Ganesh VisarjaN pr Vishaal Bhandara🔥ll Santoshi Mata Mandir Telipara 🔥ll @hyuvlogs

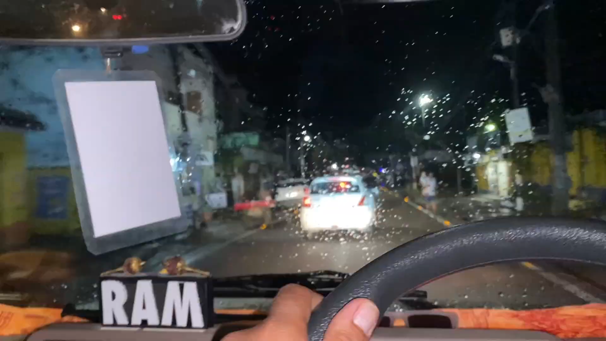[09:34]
जो है कि वह हलके हलके पड़ रही है वरना पहले तो बीच में ऐसी आंधी आ गी थी बहुत ही बुरी वाला तो बहुत बुरा वाला मौसम होता है वह हो गया था आंधी आ रही थी धूल वाली बिल्कुल एक �
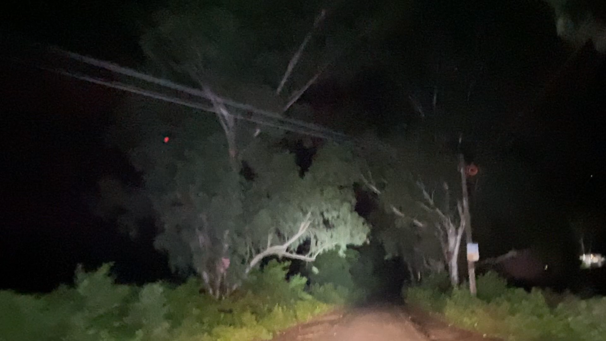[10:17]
यह देगे वाई साब भी आंधी मतलब हवा चल रही है तेज अब
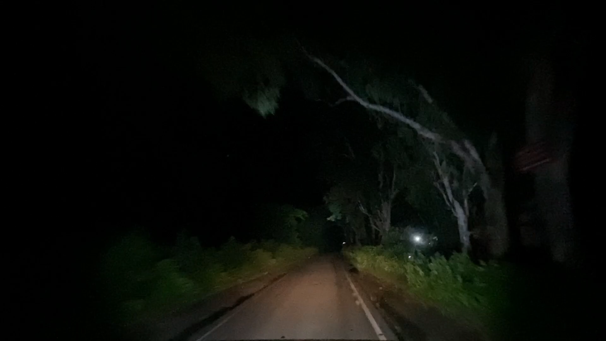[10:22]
भी अभी पूरे जूम रहे है पेड़ बना इतनी हवा चल रही है अभी फिलाल के लिए क्योंकि यह हमारा देखो रूट जो है यह एक तरफ है पहले बता रहा है कि लेफ्ट तरफ हो गया आपका उत्रकण और राइट सब तरफ हो गया आपका उत्रप्रदेश तो बीच